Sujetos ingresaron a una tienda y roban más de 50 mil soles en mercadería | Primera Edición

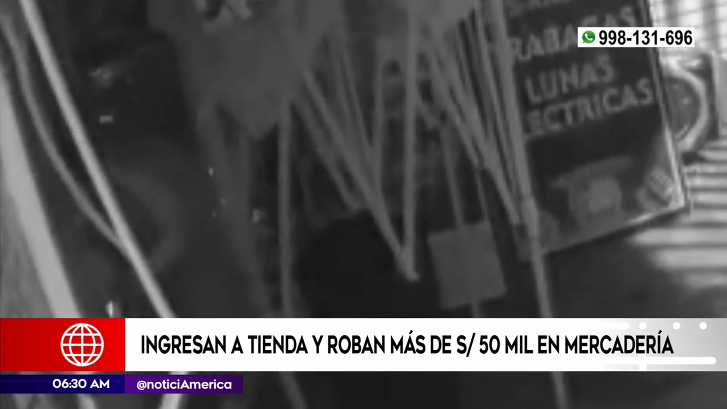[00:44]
Ya en el inicio de la cámara de seguridad, registra cómo los sujetos extraen autorradios, pantallas multimedia y diversos componentes para autos, valorizados en más de 50 mil soles.